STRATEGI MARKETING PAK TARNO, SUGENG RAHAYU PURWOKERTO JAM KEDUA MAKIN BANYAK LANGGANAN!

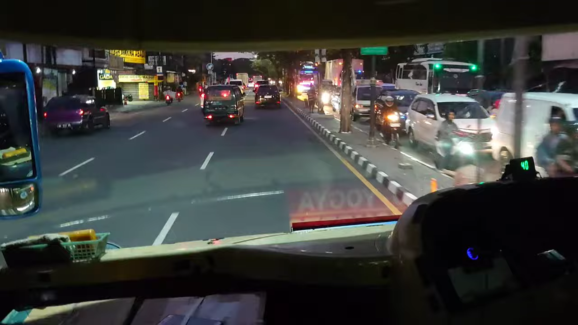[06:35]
Wah, mulai banyak bis pariwisata ya, mantep.
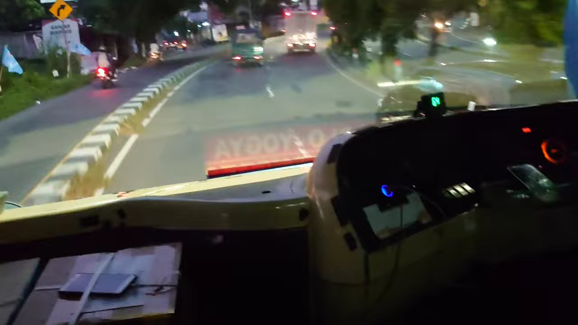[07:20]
Kalau pengen murah naik Trans Jogja tapi muter lama, paling cepat naik ini dengan harga 7.000 murah meriah.
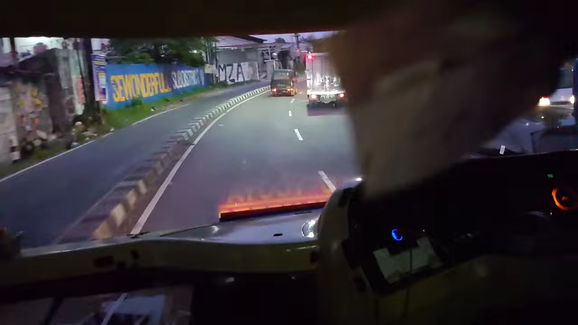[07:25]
Tetap bisa sampung langsung sampai Gamping, boleh banget.
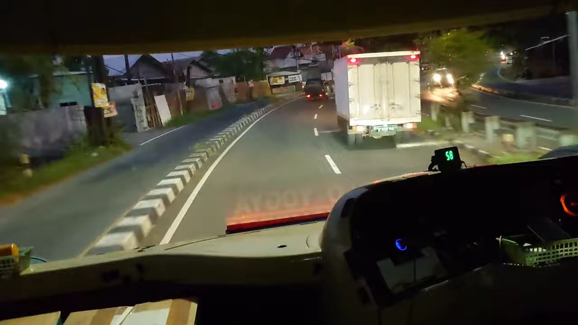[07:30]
Kartisnya jangan lupa disimpan sebagai tanda bukti pembayaran Anda ya guys ya.
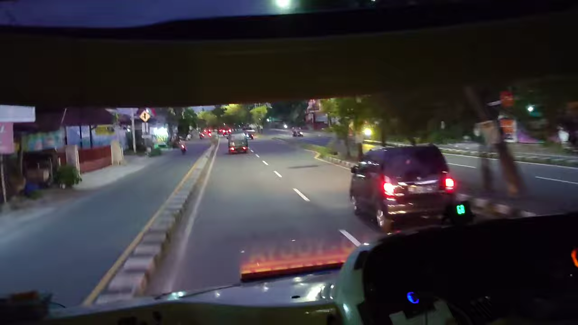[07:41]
Nanti kalau dibuang kasihan nanti bapak kondekturnya kalau nyari penumpang yang belum bayar dan sebagainya ya, harus disimpan kartisnya. Ini masih di ring road, ring roadnya tuh panjang sampai Gamping ini sewadong. Aku ramundur sih. Masih lama, masih kena lampu merah. Nanti tak sambung lagi. Jangan lupa yang mau bareng jamnya 7.00 ya.
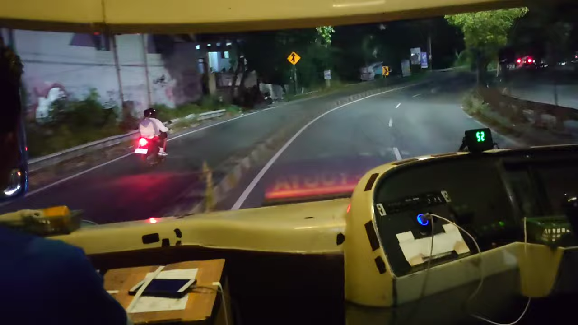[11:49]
Sebentar lagi masuk Gamping kita. Aku mau medune nggon kae ya, Mas.
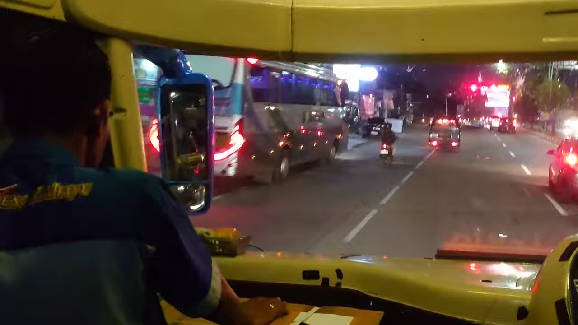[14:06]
Budiman angkatan jam 6 dari Giwangan masih di Gamping. Ini pertigaan Gamping ke kanan ke Wonosobo, Magelang.
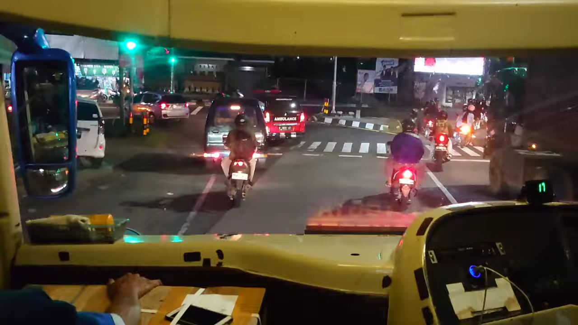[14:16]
Ini juga ada langganan Mas. Nanti pasar. Bukan dari Pertamina turun Sumpiung.